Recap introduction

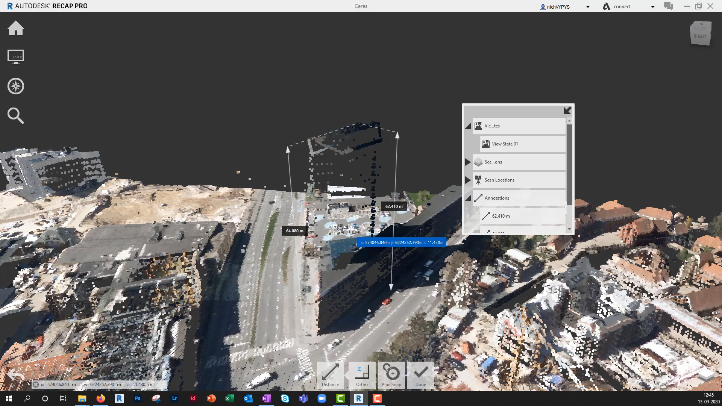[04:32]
So, if I rotate to somewhere else in my recap model here and I want to go back to this site analysis I have made, I can then click on this and I'll go back to this view. So, the view will be stored. So, to finish this session in recap,
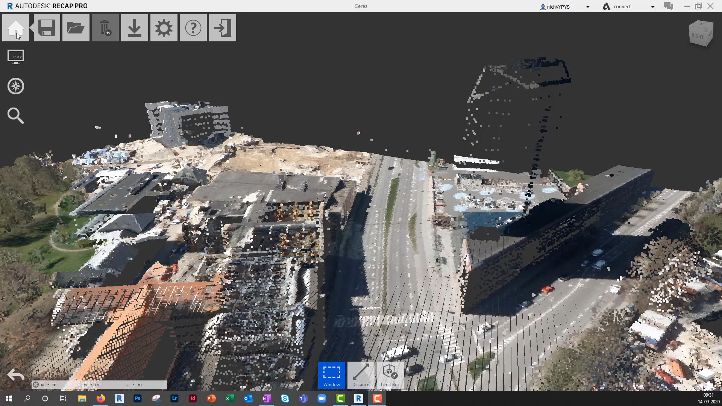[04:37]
you'll go to the home tab here, then you'll be back to the home screen.
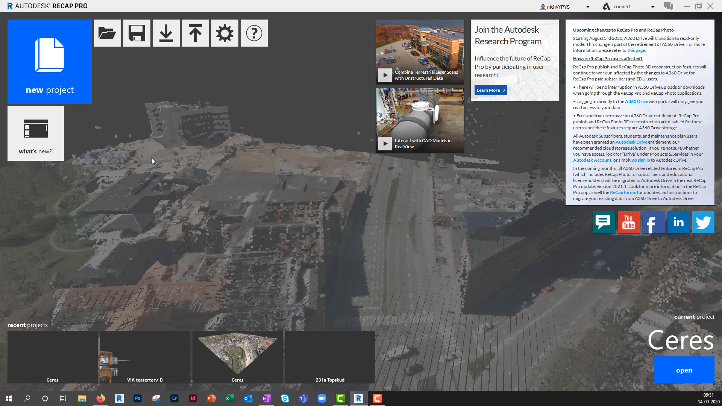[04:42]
So,
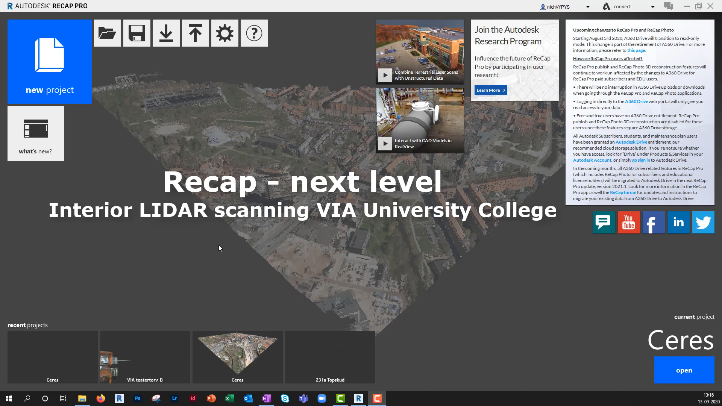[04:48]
the next level of working with recap will be on this example from VIA University College,
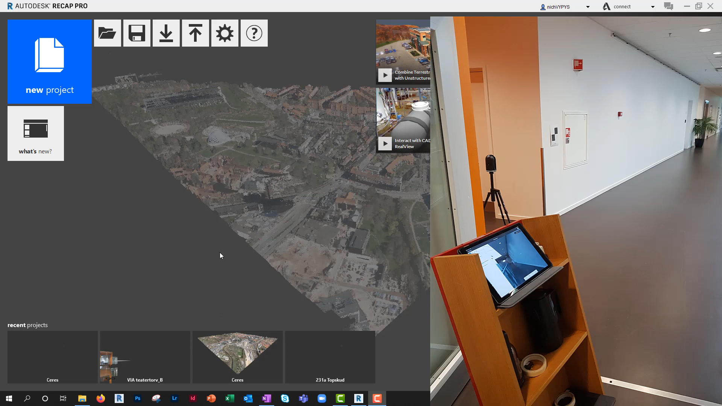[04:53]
where I have laser scanned this room here with this Leica BLK 360 LIDAR scanner.
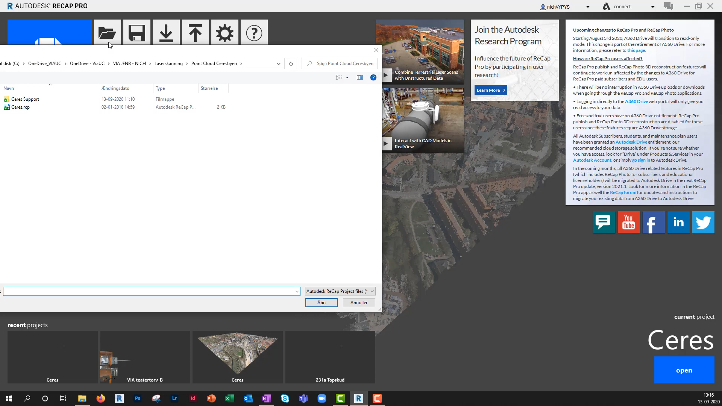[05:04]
So, open the point cloud and remember that if you have lost orientation,
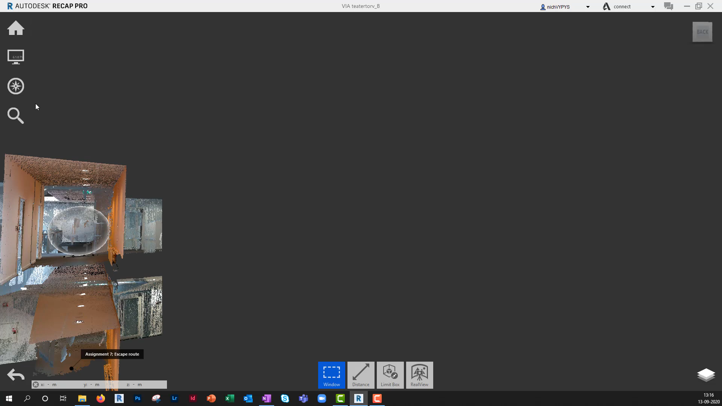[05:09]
if you have zoomed into a specific point and you want to see the full point cloud, you can go to the navigation tool and say Zoom Extends.
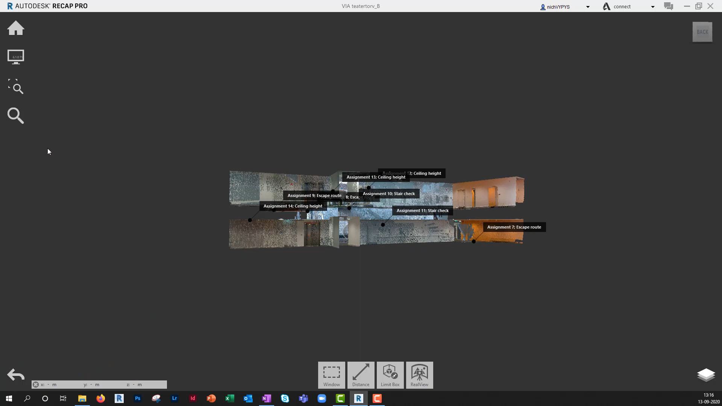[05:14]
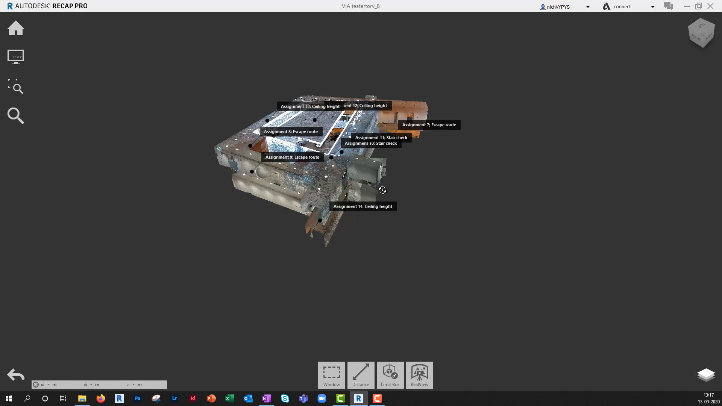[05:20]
So, this is the area that we have laser scanned.
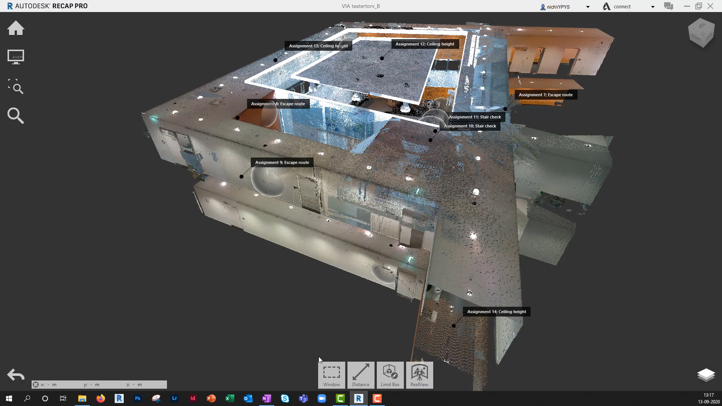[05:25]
We have some annotations, but we also have those mirror balls as you see them here.
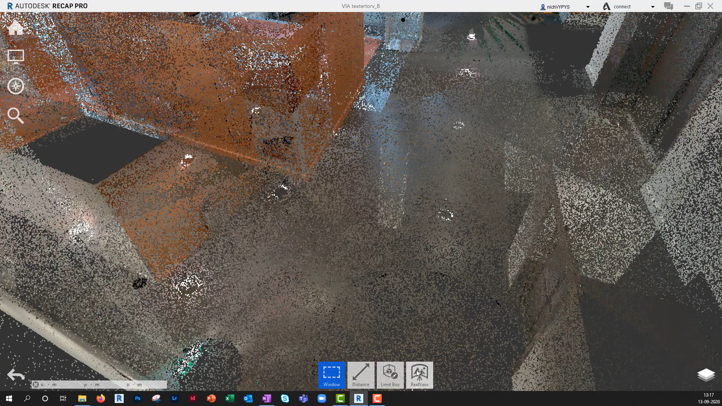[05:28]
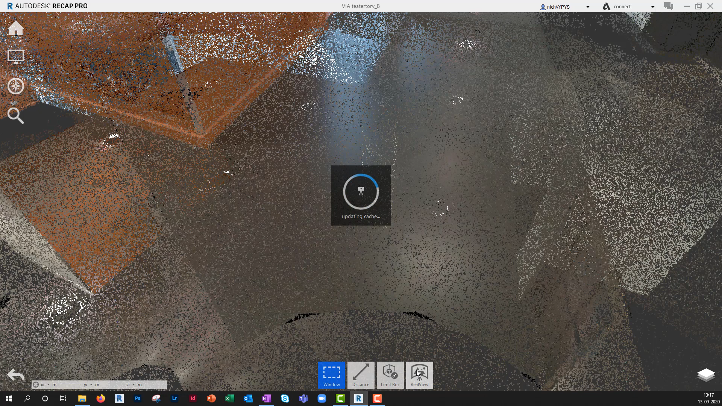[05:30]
That will be a position from every station where we have laser scanned this room.
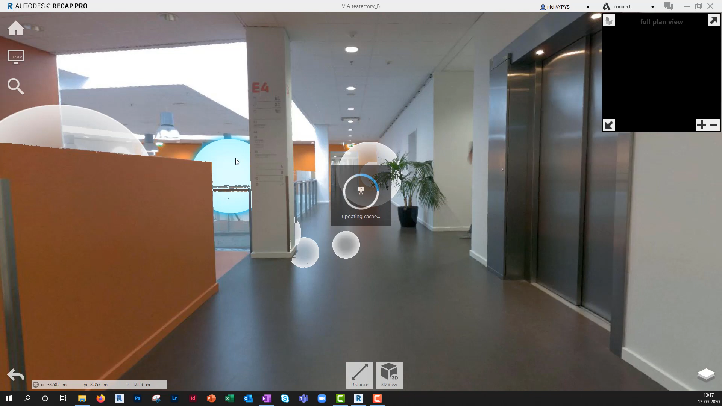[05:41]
So, you can jump in between those different mirror balls to see where the scanner have been placed.
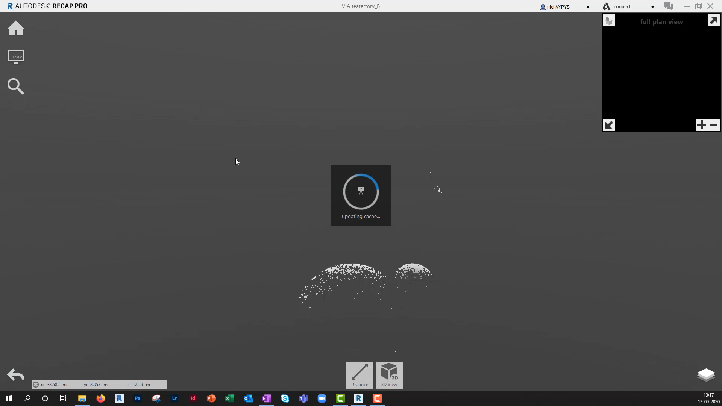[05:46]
So, we have, we can choose between real view and 3D view.
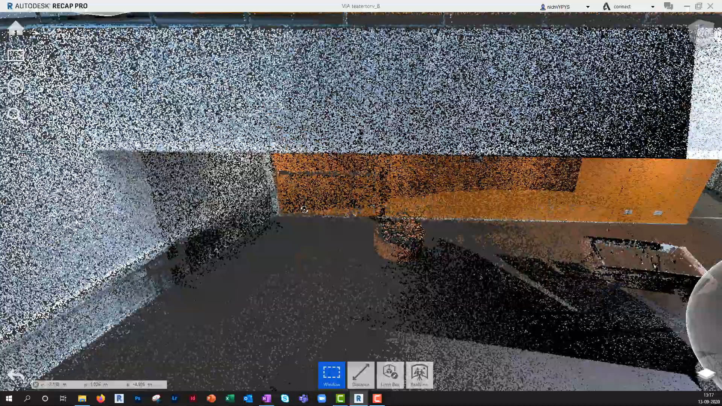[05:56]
3D view will show the point cloud.
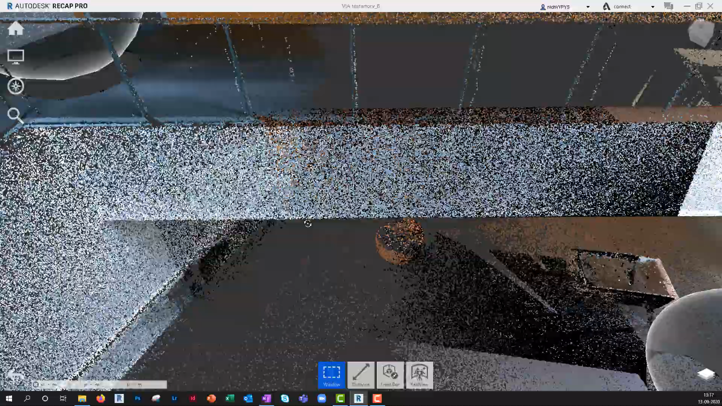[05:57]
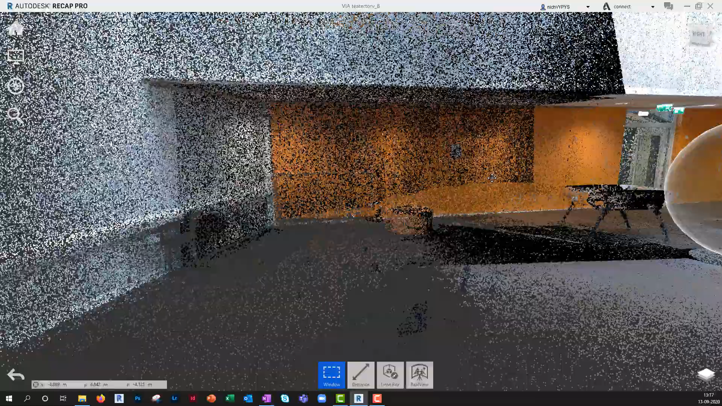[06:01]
You see all the, the huge amount of points in this point cloud.
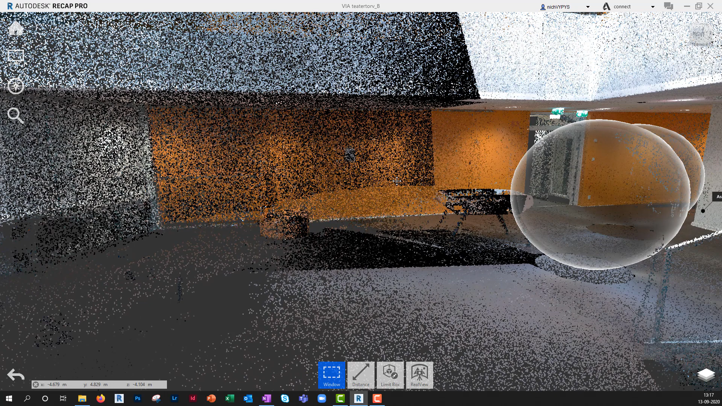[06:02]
And you can change to real view to see the actual 360 photo of that specific scan.
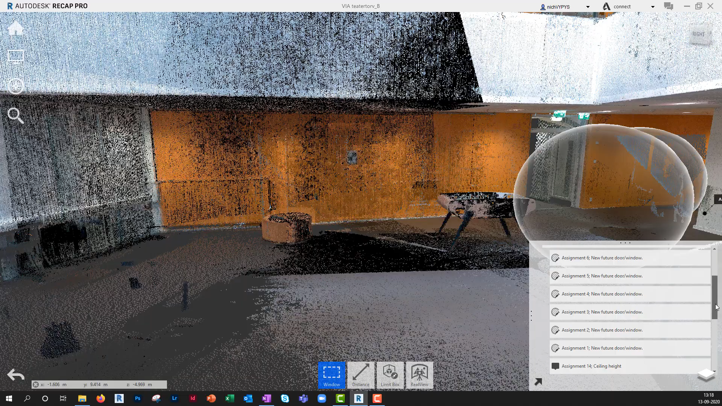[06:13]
In the project browser,
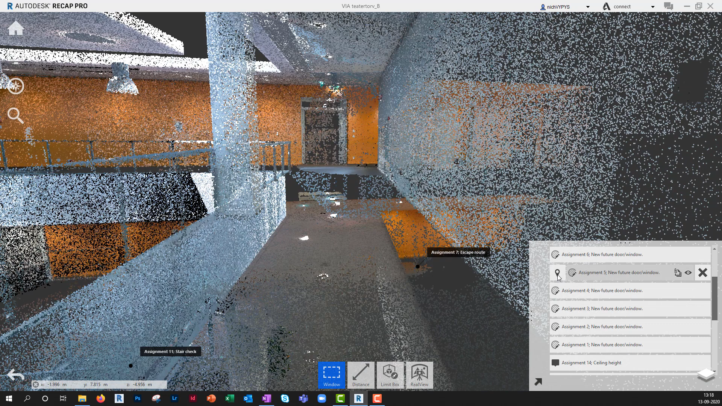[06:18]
you will see the assignment that we have in this point cloud added as annotation.